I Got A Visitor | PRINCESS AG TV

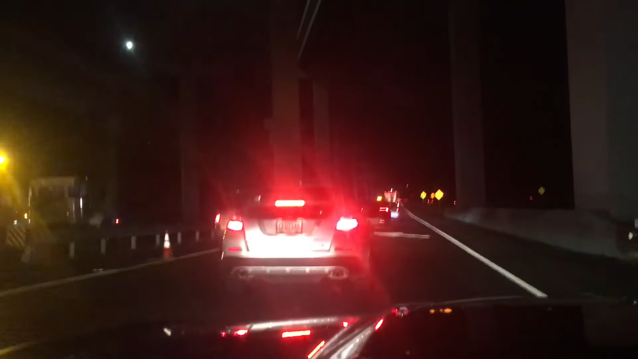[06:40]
I swear to God, I ain't trying to hit no. Yeah, talk to the construction man. Let me just get in front of you. They're doing construction on the ramp, like the biggest ramp.